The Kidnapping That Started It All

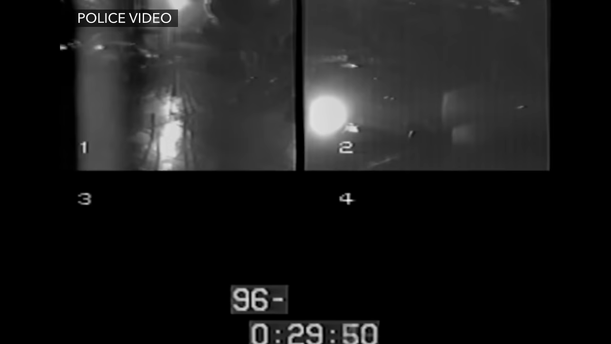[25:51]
But with all the wind and rain that happened, the quality of the footage from the time around Amber's possible drop off was extremely low.
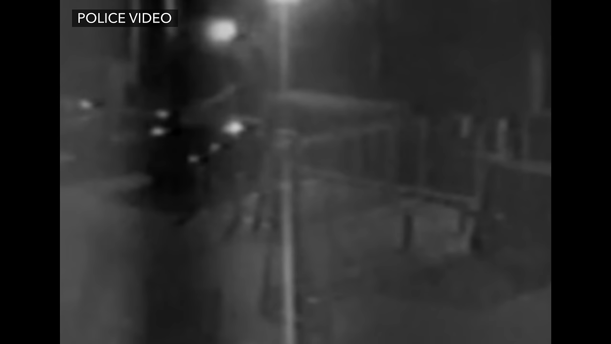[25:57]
The camera was shaking as the rain made the picture even grainier. So there was no way to identify if the truck they'd seen was the same one that had first abducted Amber.